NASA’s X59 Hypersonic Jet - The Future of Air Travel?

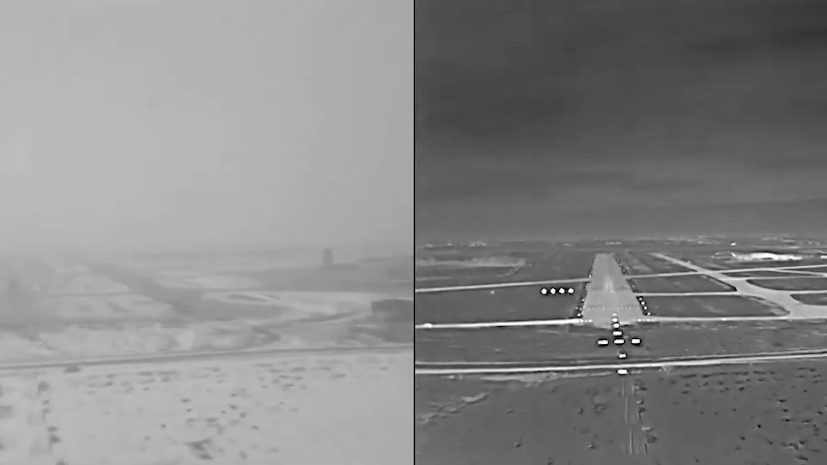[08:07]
which is located beneath the nose, can also be used for landing. The development of the hypersonic X-59.